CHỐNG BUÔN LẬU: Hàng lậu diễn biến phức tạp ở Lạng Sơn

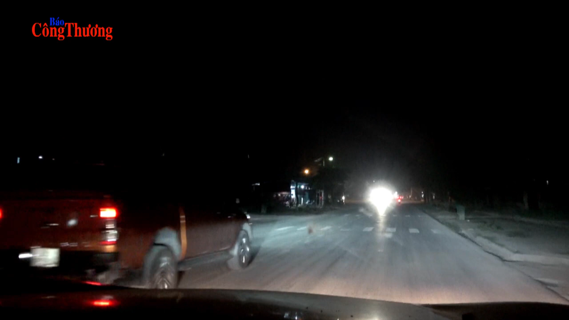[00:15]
Tối ngày 23 tháng 4 năm 2019, lực lượng liên ngành thuộc trạm kiểm soát liên hợp Dốc Quýt làm nhiệm vụ tại khu vực ga Đồng Đăng,
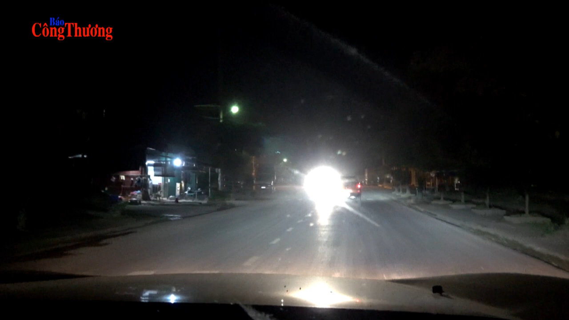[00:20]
huyện Cao Lộc, phát hiện ô tô bán tải biển kiểm soát